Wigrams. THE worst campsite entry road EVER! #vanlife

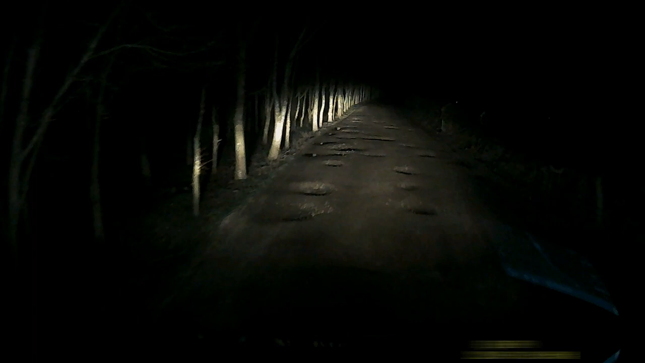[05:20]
coming down here in the dark trying to avoid these potholes.